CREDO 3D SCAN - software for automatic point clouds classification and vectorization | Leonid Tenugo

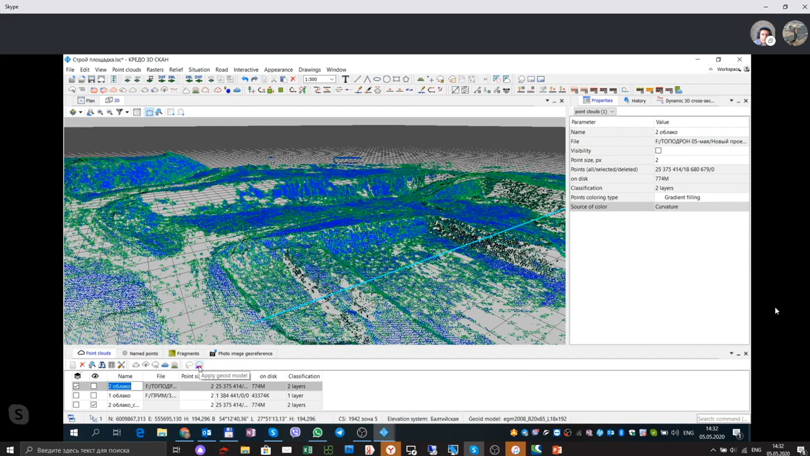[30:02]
key structure, key lines of OpenMind or any other structure lines, any other terrain lines. Покажите, как можно бровки подошвы определить. Можно? Ну, можно определить. Единственное, что я вот не знаю, как-то неприятно немножко у меня то, что okay. As soon as the software process with Bigpoint Cloud,
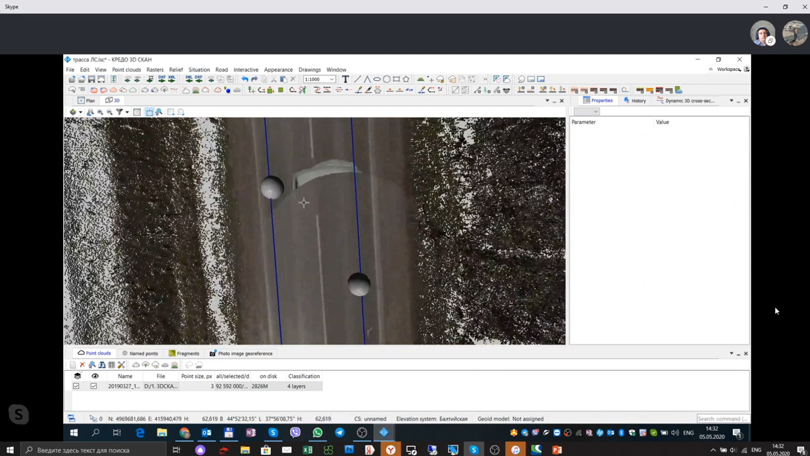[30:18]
so it's possible to recognize automatically terrain structure as a vector objects.
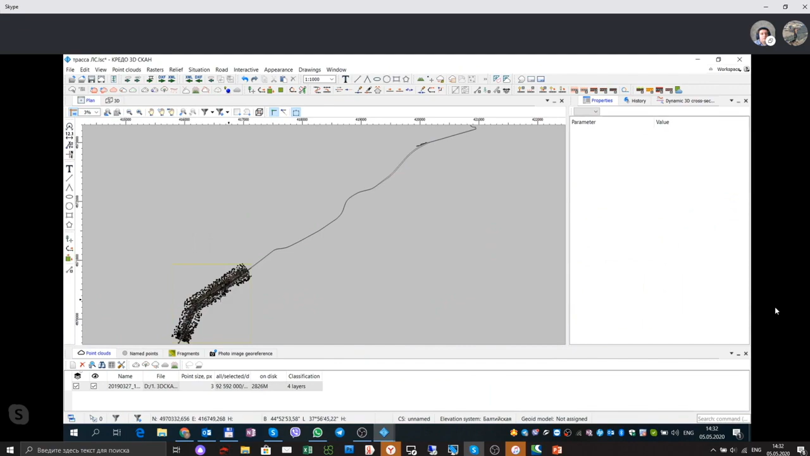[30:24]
Да, это возможно.
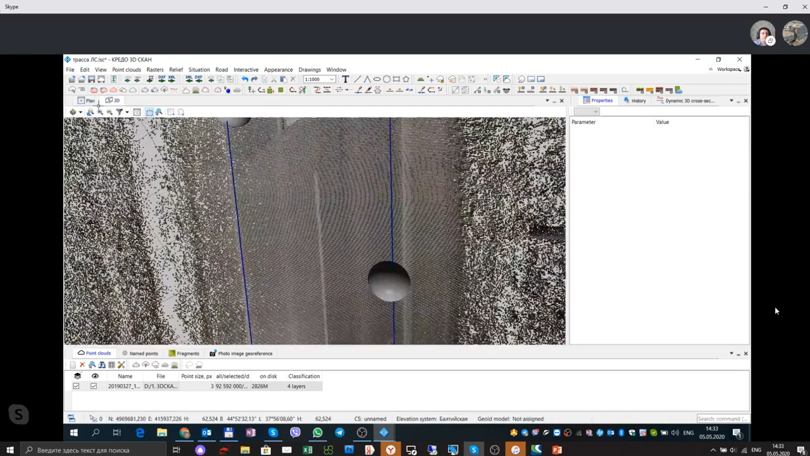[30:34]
If you have, as soon as we are short of time, if you have any question, you may send request to our email,
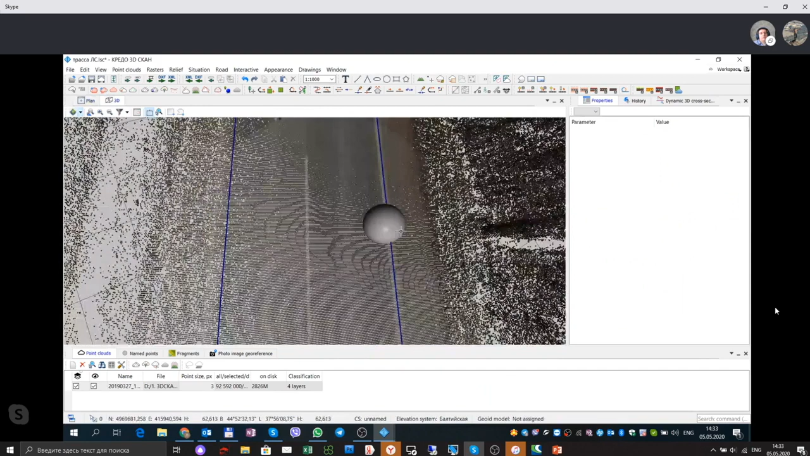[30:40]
and we will answer you, and we will provide software as well as the manual for this software. Так, это я хотел показать объекты, вот они распознаны.
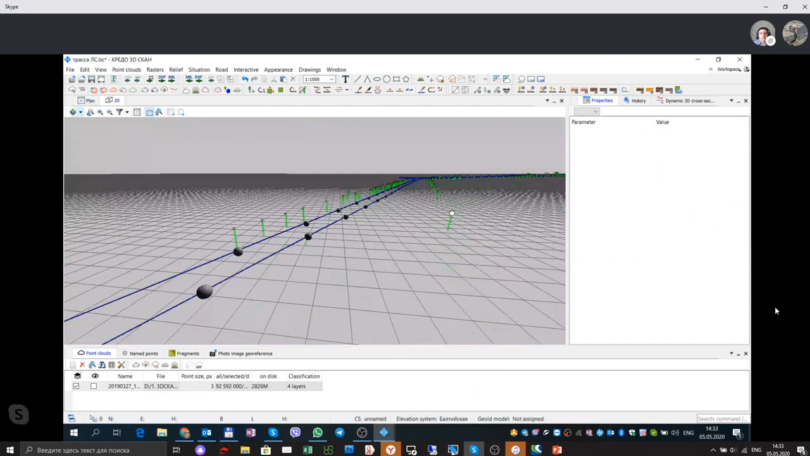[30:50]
And now we finish automatic point clouds vectorization, and now we vectorize power lines and power poles. Да, ну вот это вот столбы шли деревья вдоль автомобильной дороги. Программы. As well as the
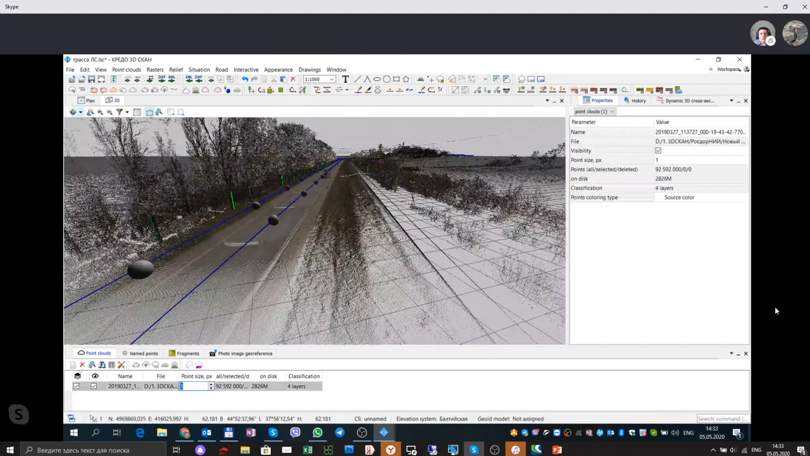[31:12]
power lines poles and as well as the trees and as well as the trees. Ну и давайте сейчас полуавтоматический режим. Вот покажу распознавание проводов, которые идут вдоль and it is possible железной to дороги. Recognize automatically or semi-automatically
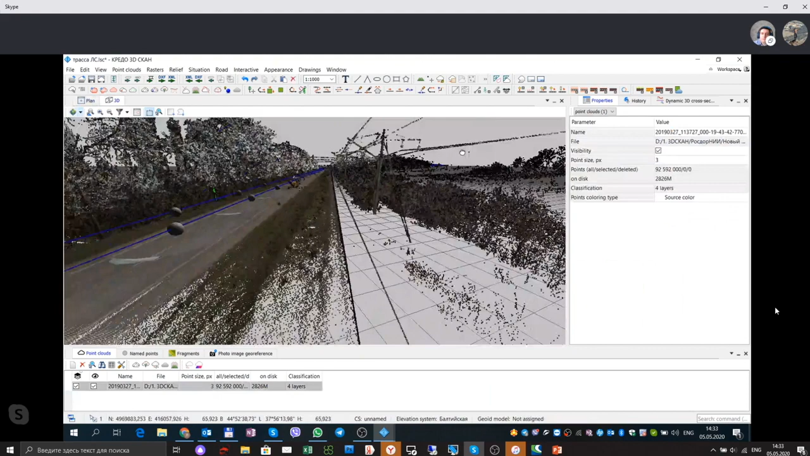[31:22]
power line. To vectorize power lines. Ну вот провод я его вижу, да? Yes, and we see the line. Выбираем меню, указываем, ну просто указываем код. And we just select the layer, and after that we can vectorize automatically this line. Ну и показываем направление. And we should show the direction of vectorization.
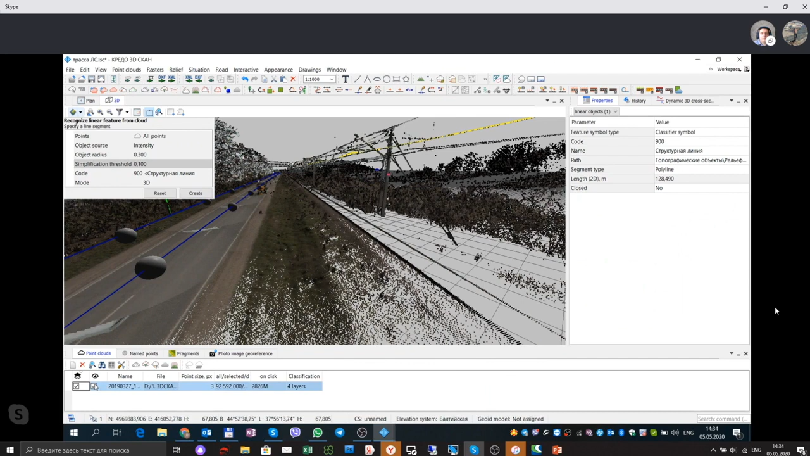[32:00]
After that, software will recognize power lines automatically. Ну вот и программа распознала. Yes, and now this is one example how to vectorize power lines as well.
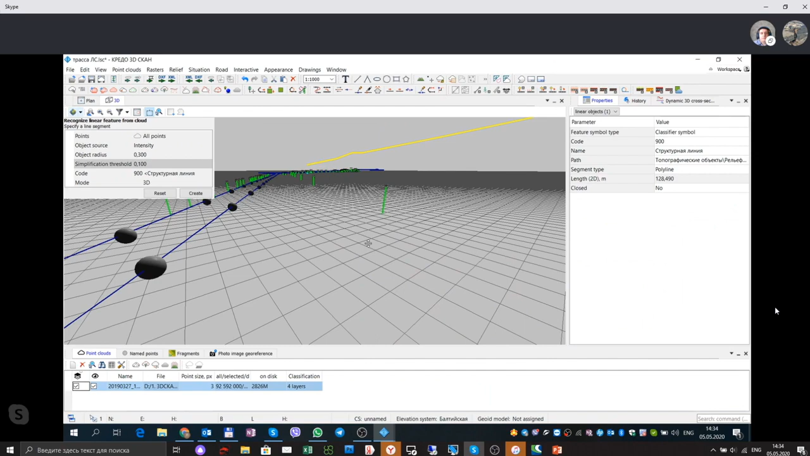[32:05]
So I think it will be very good add-on for Topodron LiDAR system as well.
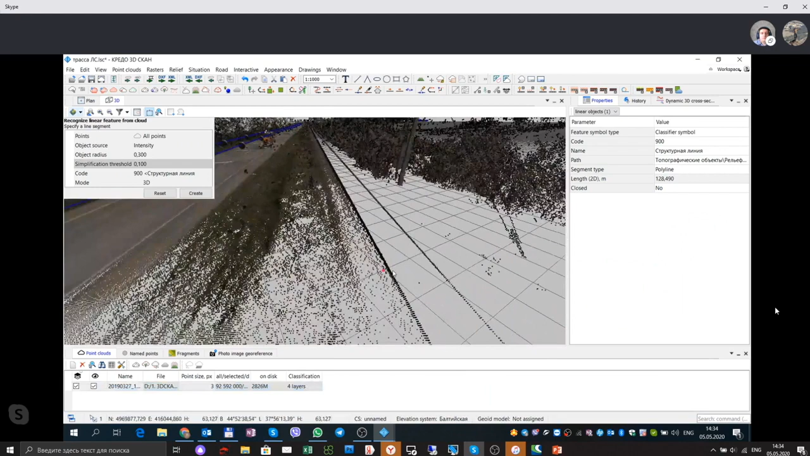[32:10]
Ну, точно так же можно распознавать и рельсы, and the same, и другие объекты.
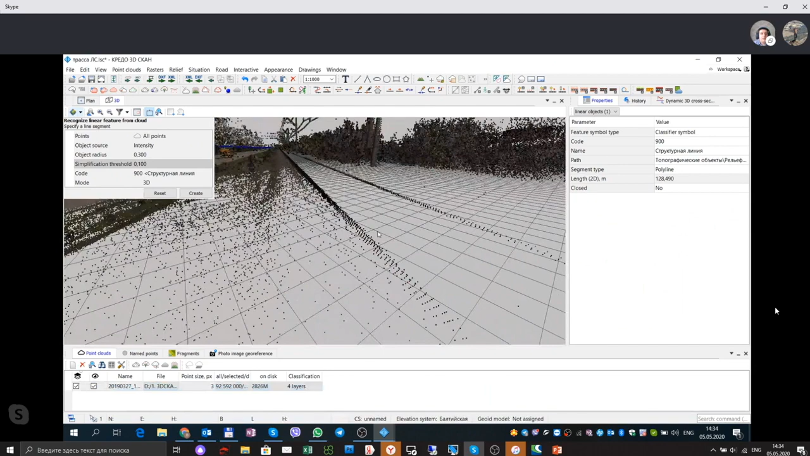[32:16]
And the same possibility to recognize railways.
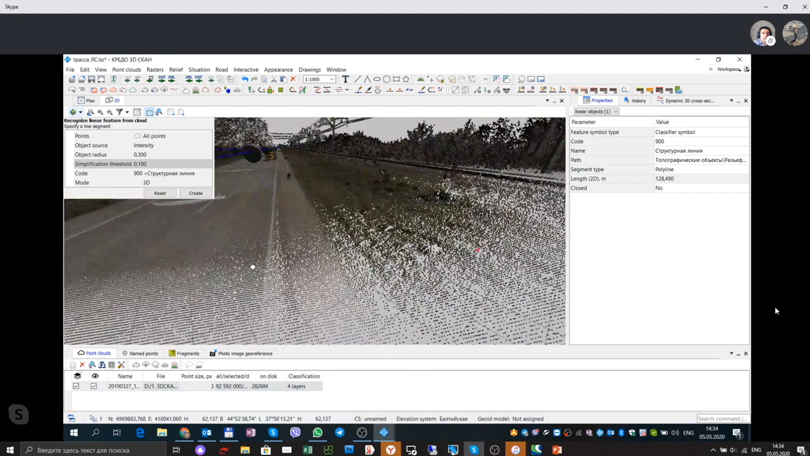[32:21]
Ну, столбики вдоль дорог. Ну, опять же, я... Any objects. У нас уже время, мы выходим за рамки. Все, я понял. Окей.